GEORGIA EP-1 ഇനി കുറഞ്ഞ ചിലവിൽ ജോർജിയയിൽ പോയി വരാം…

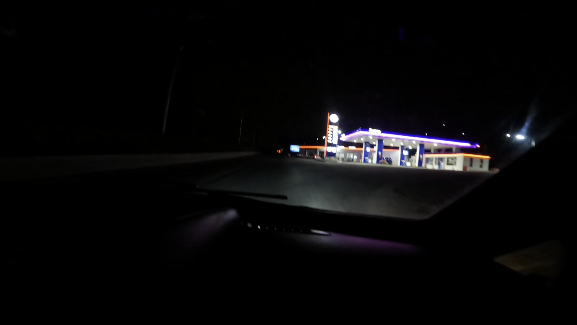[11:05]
അതിനുവേണ്ടി ഇപ്പോൾ നമ്മൾ നേരെ ഒരു പമ്പിൽ കയറിയിരിക്കുകയാണ്.
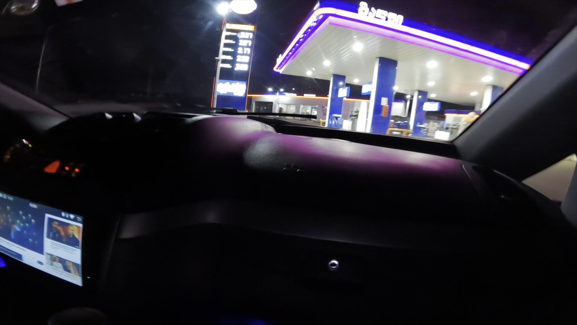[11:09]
ഇവിടെയാണ് നമ്മുടെ വണ്ടി പാർക്ക് ചെയ്തിരിക്കുന്നത്. അവരിവിടെ വെയിറ്റ് ചെയ്യുന്നുണ്ട്. നമുക്കതിലേക്ക് മാറി കയറണം.